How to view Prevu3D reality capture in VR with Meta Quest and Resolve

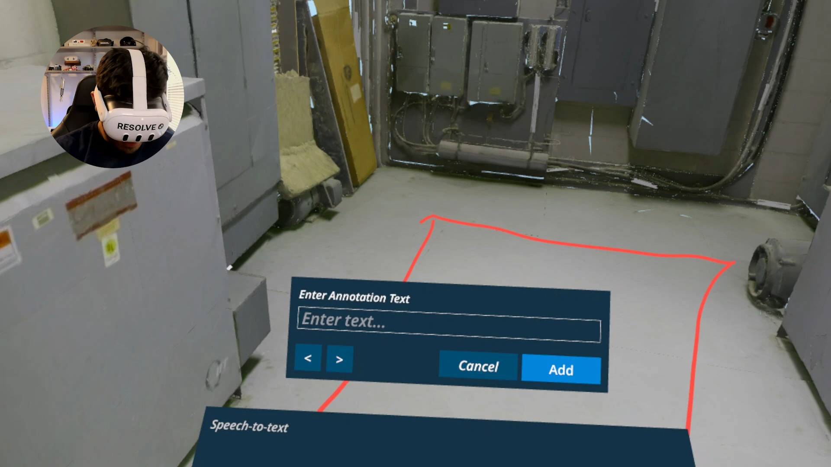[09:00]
We're going to need more space for this piece of equipment.